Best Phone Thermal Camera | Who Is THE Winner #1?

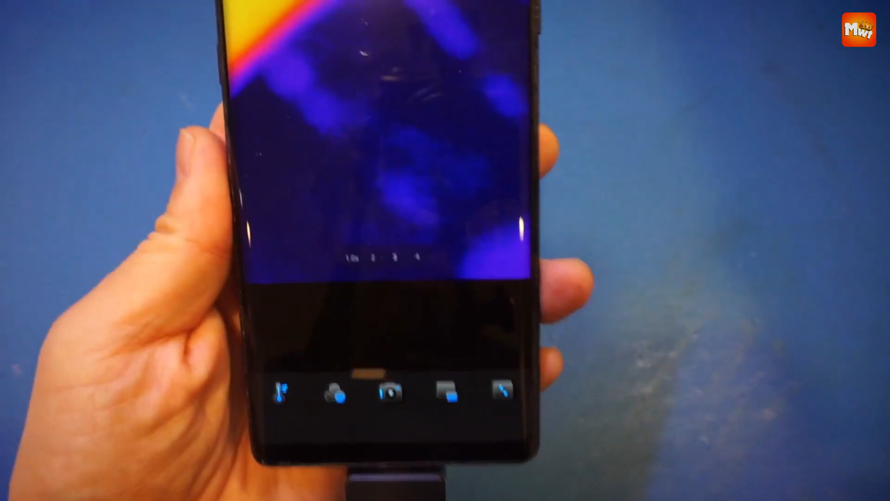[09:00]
Check this out. The P2 Pro is equipped with a magnetic macro lens that can clearly observe a 0.25-am resistor from just 4CM away.
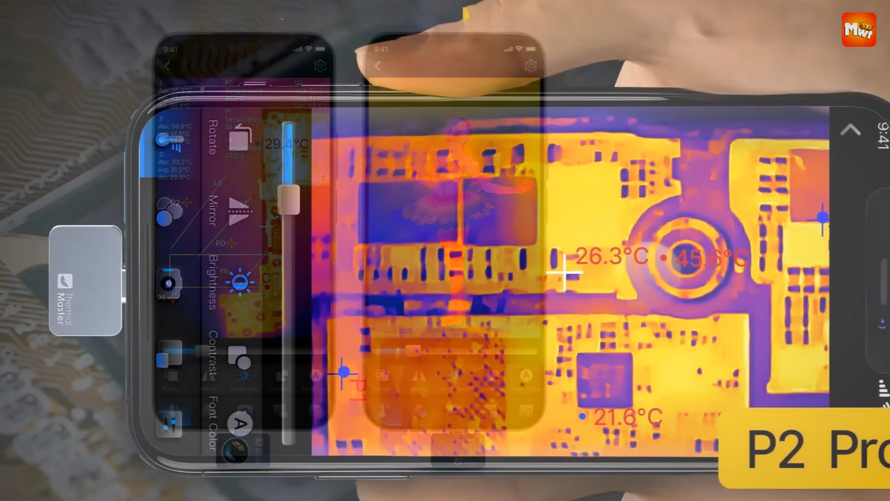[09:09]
On screen: spot 26.3°C
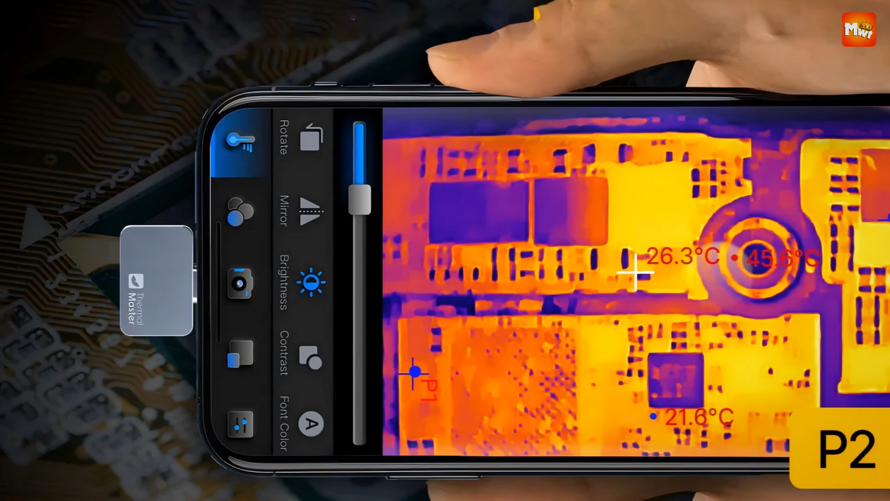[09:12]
On screen: spot 26.3°C
You can easily adjust sharpness and contrast to capture every detail.
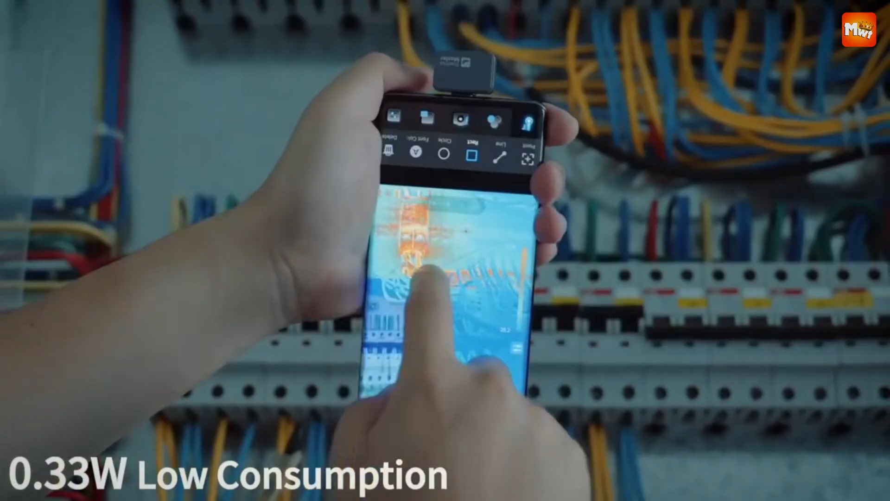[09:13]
This makes it perfect for troubleshooting electronic components.
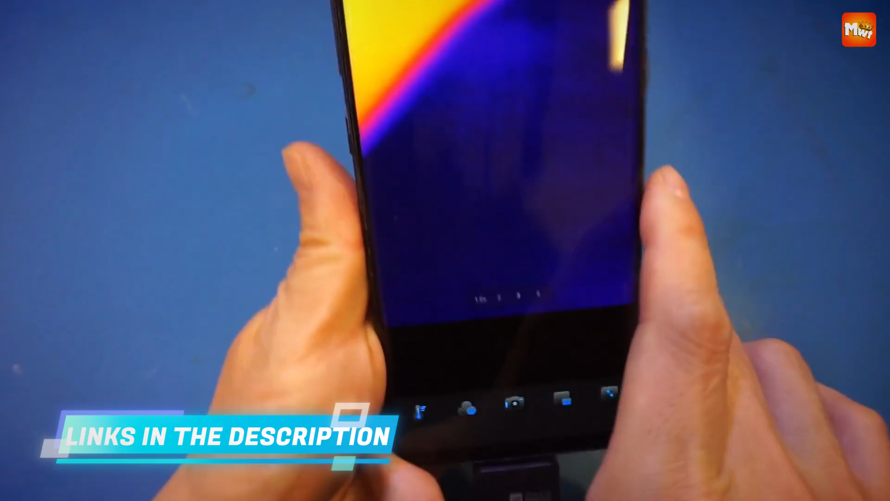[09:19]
With a temperature range of 4 to 1112, the P2 Pro has you covered, no matter the environment.
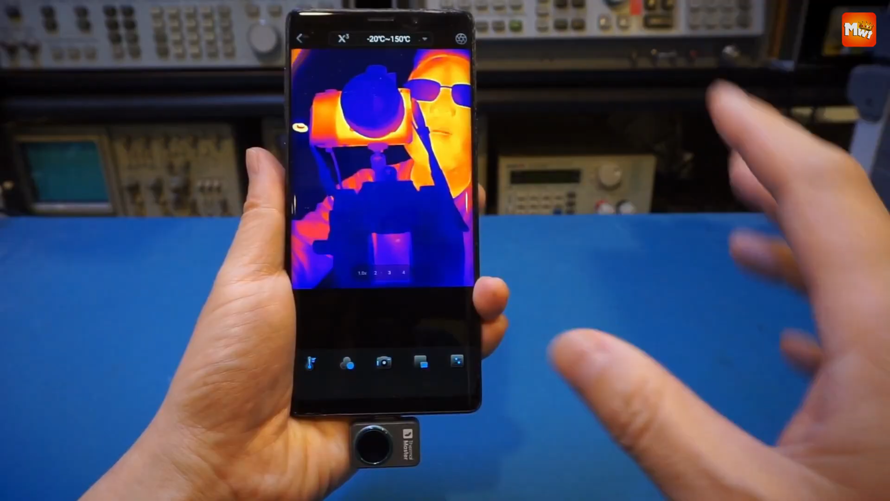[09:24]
Whether you're inspecting HVAC systems or monitoring high-temperature processes,
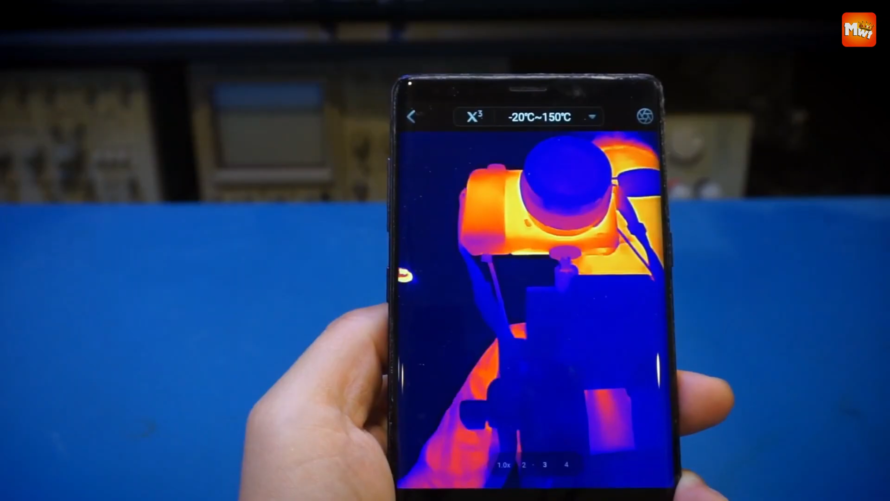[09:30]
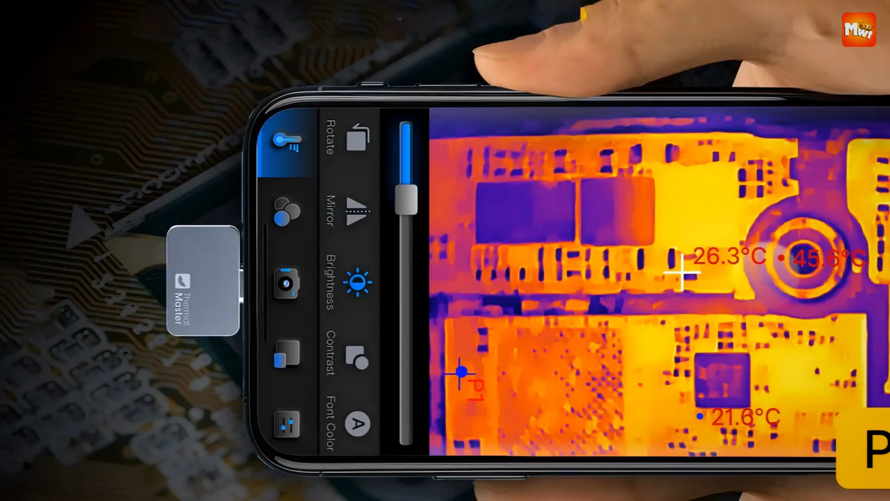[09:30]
On screen: spot 26.3°C
the 2C PCB accuracy ensures reliable readings every time.
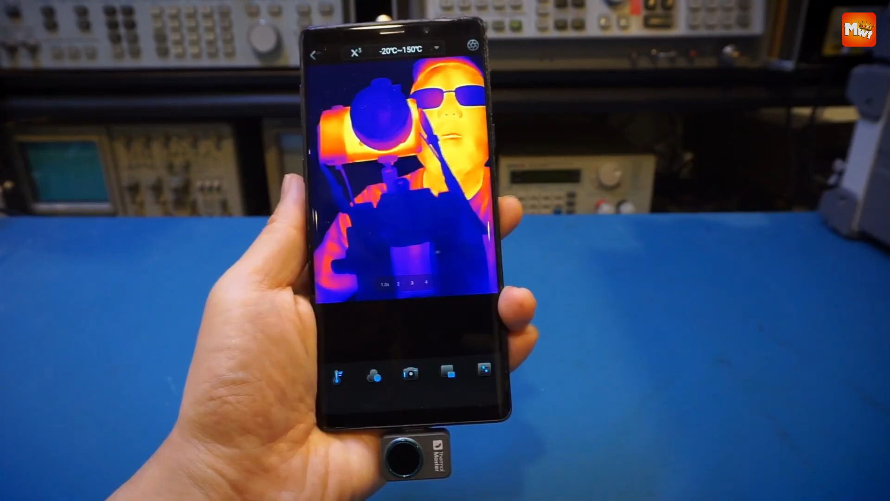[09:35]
It's like having a thermal safety net.
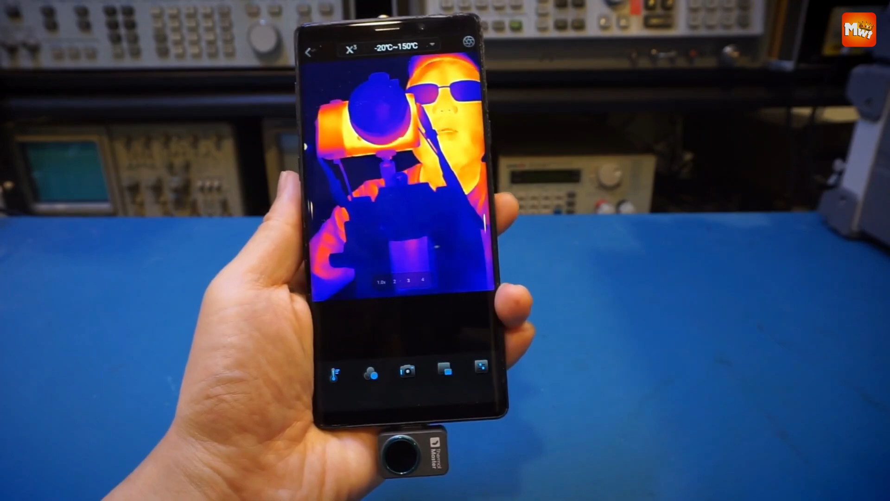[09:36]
And let's not forget about its incredible power efficiency.
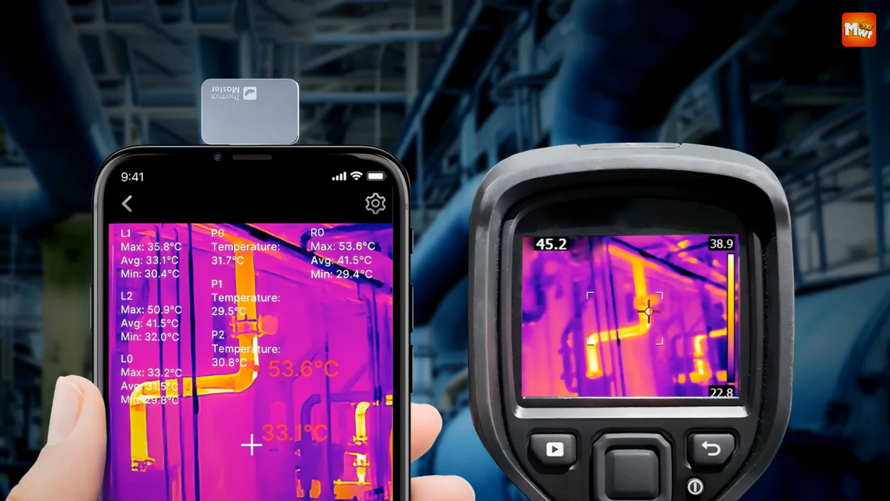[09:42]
The P2 Pro runs on just 0.33W when
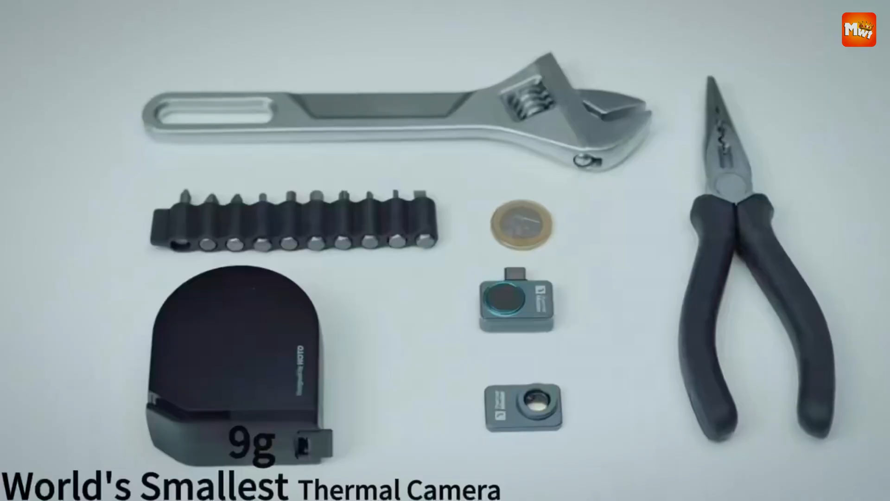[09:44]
connected to your smartphone or tablet meaning no extra charging required. On a standard 3,000-5,000-mah battery, you can get 5-7 hours of continuous operation.
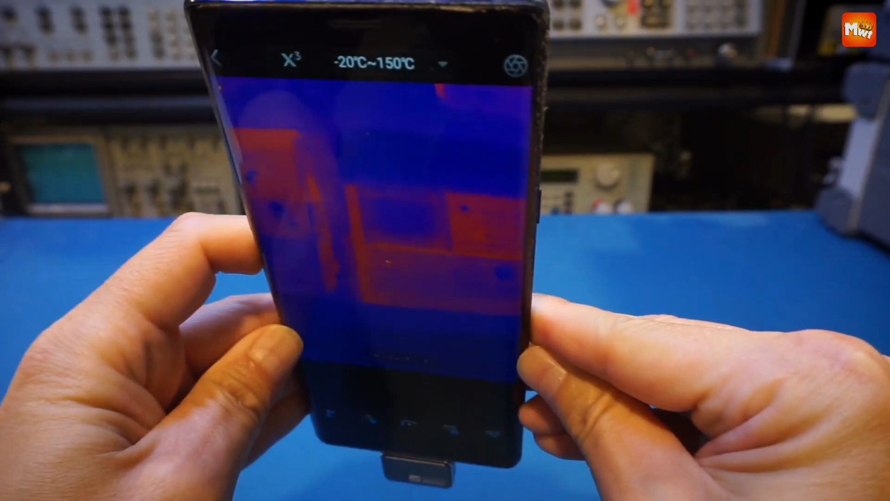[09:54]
That's some serious longevity.
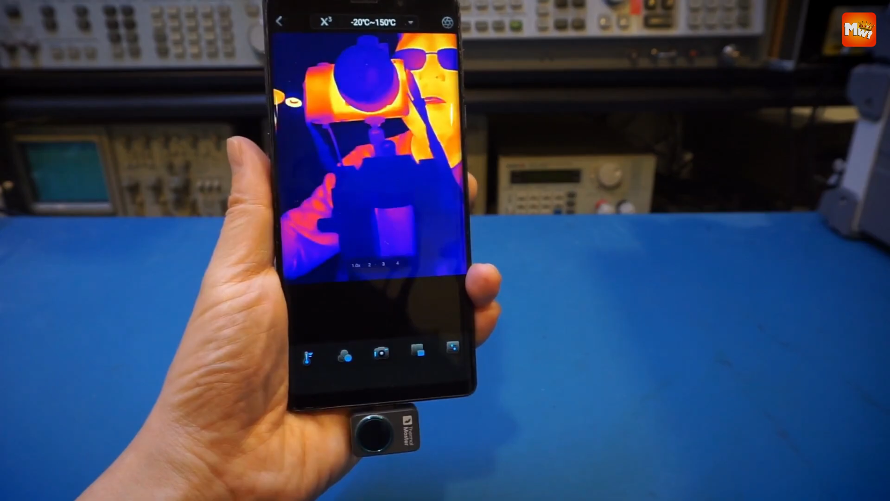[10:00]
Customization is key with the P2 Pro. You can highlight target areas with a DIY color bar, adjusting the temperature settings to fit your needs. Plus, with adjustable emissivity, you can fine-tune your readings for various surfaces and environments.
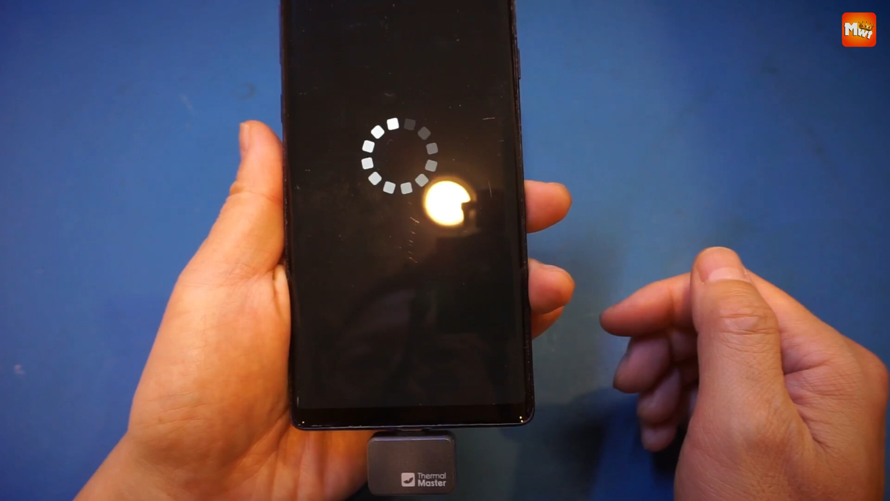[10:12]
It's all about precision. Lastly, the P2 Pro features 12 distinct color palettes, allowing you to accurately highlight temperature targets.
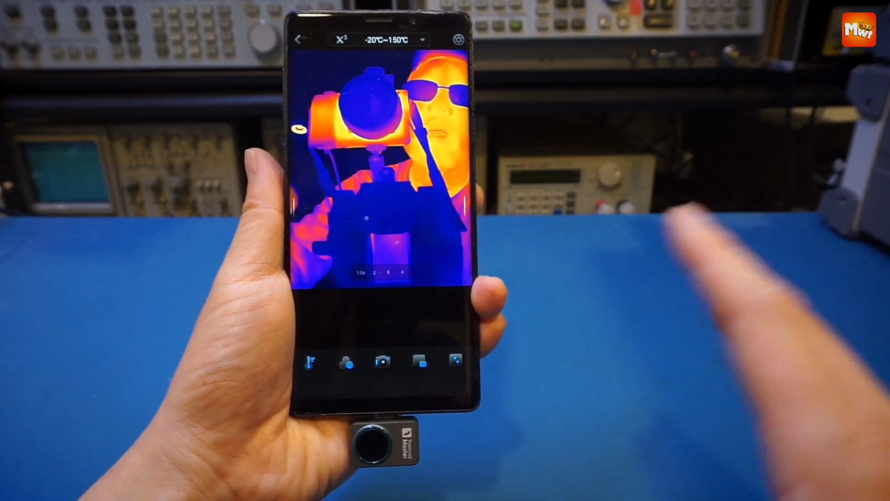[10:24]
Whether you're looking for hot spots or cooling areas, these palettes make it easy to interpret the thermal data at a glance.